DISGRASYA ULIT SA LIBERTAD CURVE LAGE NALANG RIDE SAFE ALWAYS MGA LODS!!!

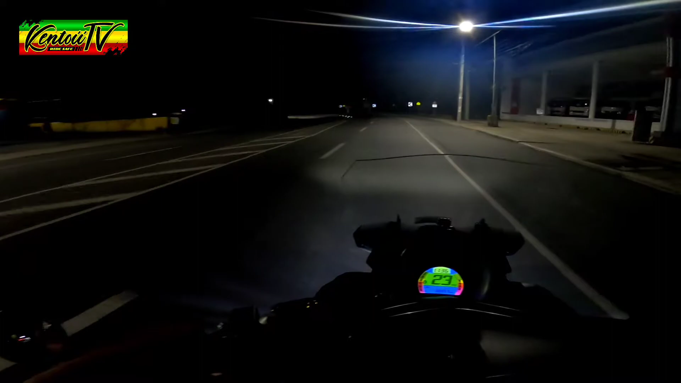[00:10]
Makita ninyo din na yung mga signage rin ng paliko pero itong niyaging adlaw niyaging gabi sad to say nagi na disgrace rin mga lods parang nato kung saan niya kakinan Uy naplastar
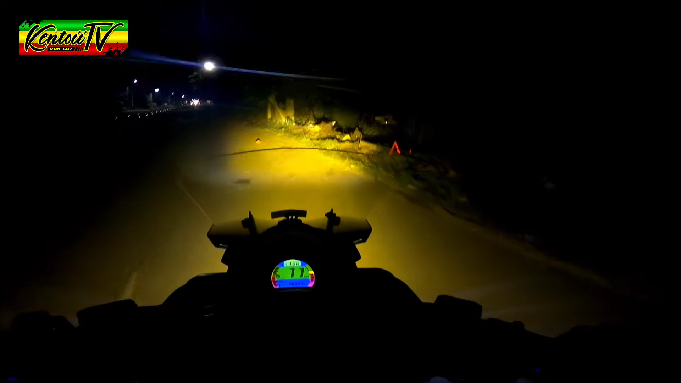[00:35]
na nila pero nabaligin niya siya
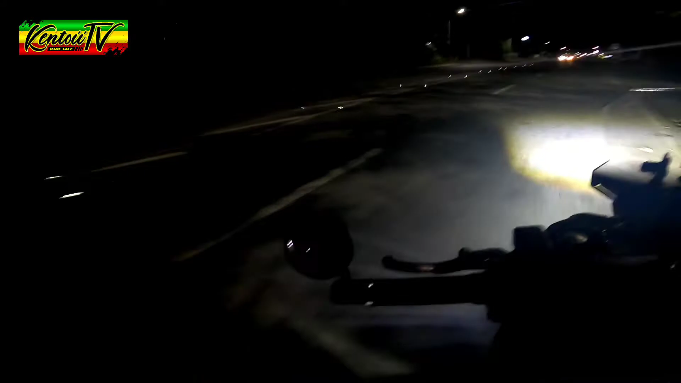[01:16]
napita sa may kurbada sa may ideal homes diri sa may libertad yan mauna kasagari pun madisgrust siya din mga lods ay dili taga diri dili familiar sa mga kurbada nangigo lang ni pass by din hindi niya dito mangugbikan sa airport na paubos na dito sa
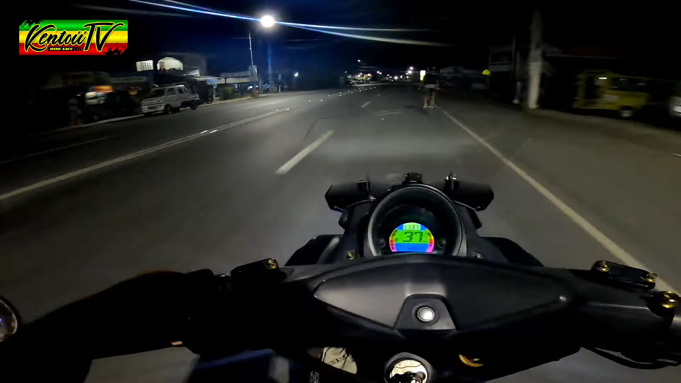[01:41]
paubos dyan no padong da sa may kurbada mo nang naghanang magpakusog mo nanginig kaya hindi abot skumbada huwag ma-overshoot ang isa
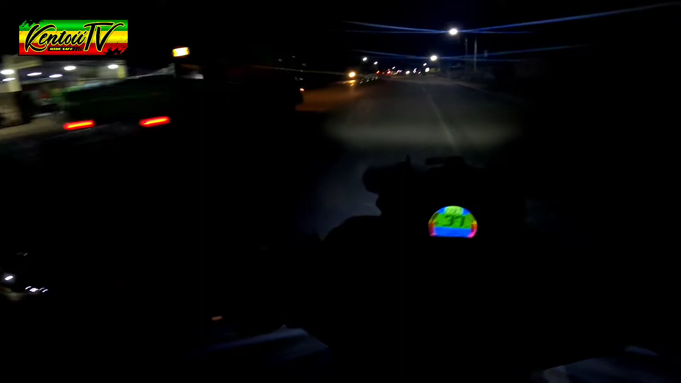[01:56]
mag-abot dyan so
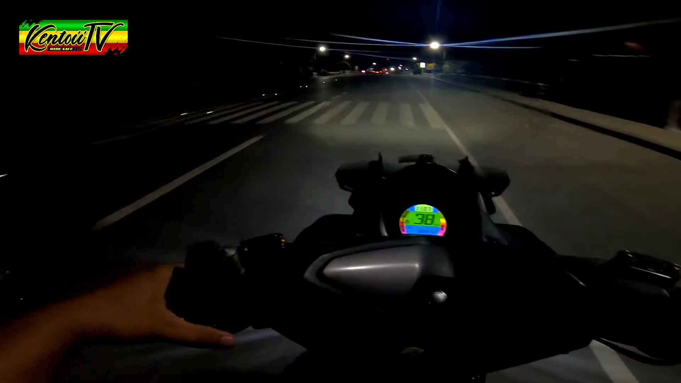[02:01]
punta kamukaroon nagtanaw sa video palihog ayaw mo pag tisugdagan din na sa may libertad no jabanda sa may ideal homes kay disgrasyahanan tungod sa iyang curb okay blind curb no ay dili na to makita kung nabay papadong o papaabot nga sa kinan kay